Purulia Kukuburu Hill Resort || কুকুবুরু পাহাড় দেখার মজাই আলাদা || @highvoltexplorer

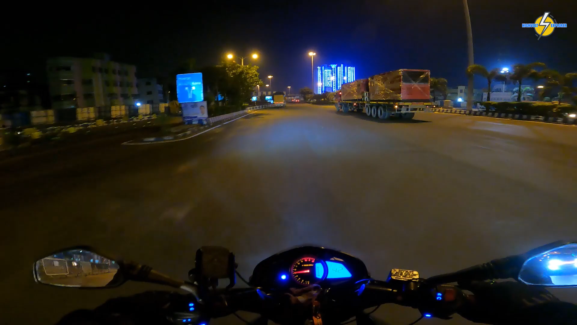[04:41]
কোলাঘাটের ওপর দিয়ে ঝাড়গ্রাম হয়ে পুরুলিয়ার অন্তর্গত কুকুবুরু। এই রাস্তাটা কিন্তু ডেফিনেটলি একটা অ্যাডভেঞ্চারাসফুল রাস্তা হতে চলেছে, কারণ হচ্ছে যেহেতু ঝাড়গ্রাম ইচ্ছে আছে ওটা ভোরের দিকে আর কি এন্টার করার।
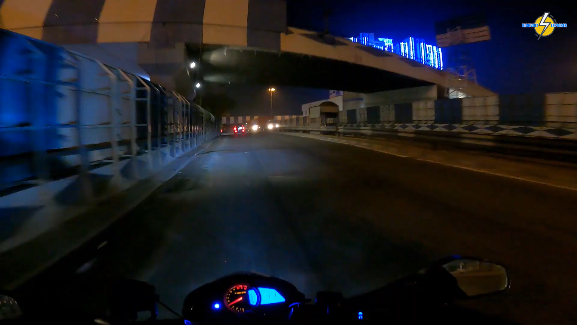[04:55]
কী সুন্দর নামানোটাকে সাজানো রয়েছে নীল সাদা লাইট দিয়ে। আর তোমরা তো সবাই আগের ভিডিওতে দেখেইছিলে যে আমি সোলেসের একটা রাইডিং জ্যাকেট আমি পারচেজ করেছি,
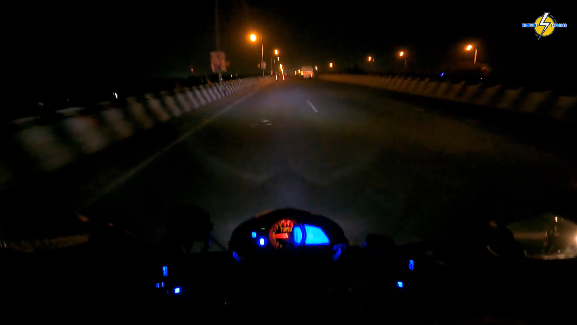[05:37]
আর মোটামুটি পাকা রাস্তা পেয়ে মানে হু হু করে টানছে গাড়ি, মানে আলাদাই লেভেলের একটা এক্সাইটমেন্ট নিয়ে গাড়ি চালাচ্ছে আজকে।
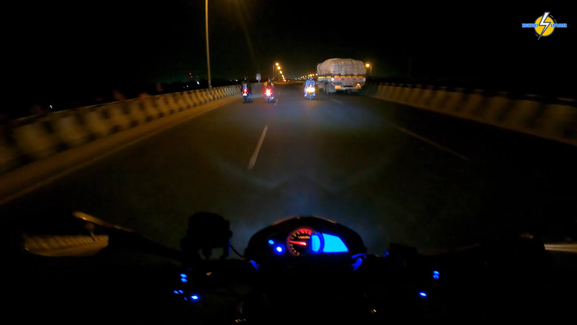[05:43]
একটানা গাড়ি চালানোর পর মোটামুটি কোলাঘাটে এসে পৌঁছেছি, আর ফার্স্ট টাইম কিন্তু এত দূর রাইড করে আসছে।
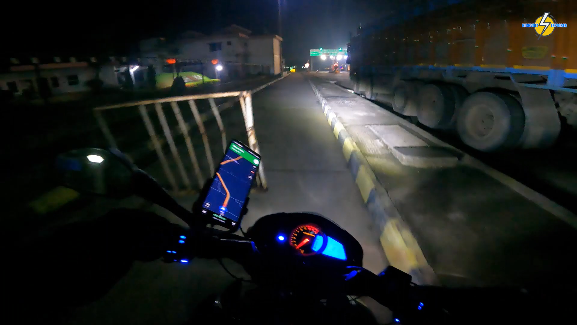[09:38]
ফাইনালি এখন ডেবরা টোল প্লাজা টপকাচ্ছি, সামনেই রয়েছে দেখতে পাচ্ছ ডেবরা টোল প্লাজা।